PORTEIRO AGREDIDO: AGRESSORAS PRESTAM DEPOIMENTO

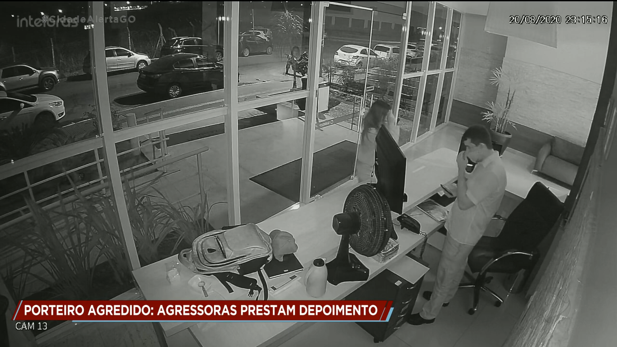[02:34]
As imagens do circuito de segurança do condomínio mostram que uma das mulheres joga primeiro um objeto no porteiro. Ela volta e acerta o funcionário com a bolsa. Logo em seguida, dá um soco no rosto do homem. A discussão continua. Repare que a segunda mulher está com uma garrafa de bebida na mão.